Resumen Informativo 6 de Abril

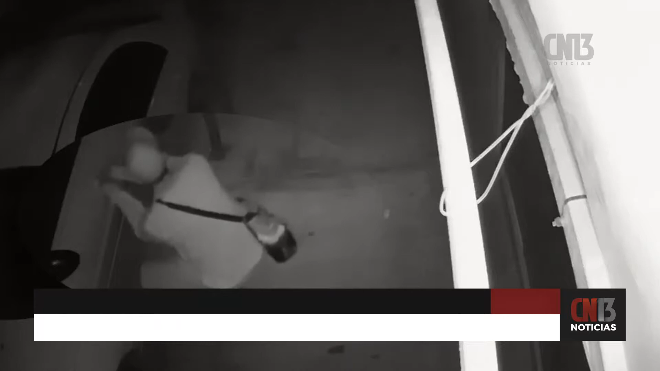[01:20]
Los hechos se registraron en la colonia Las Mercedes, esto al oriente de la ciudad. Los hechos fueron captados por una cámara de videovigilancia. Solo transcurrieron 15 segundos para abrir la puerta del vehículo y subirse a la unidad, y en 25 segundos lo encendió y dio marcha el delincuente.